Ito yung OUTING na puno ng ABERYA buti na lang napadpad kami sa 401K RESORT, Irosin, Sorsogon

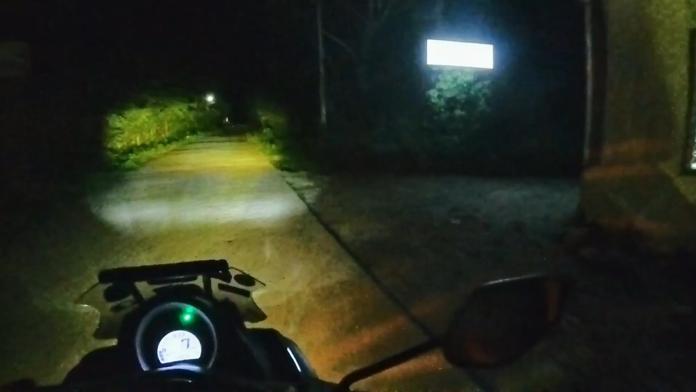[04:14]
So, dito meron 401k resort. Tay namin dito guys.
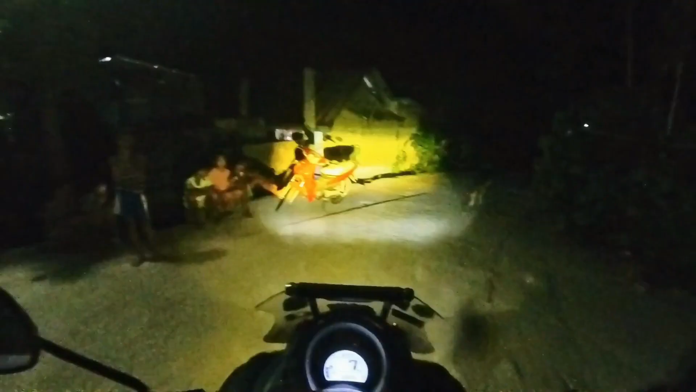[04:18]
Medyo libleb na pero mas mukhang okay dito. nandito na kami guys.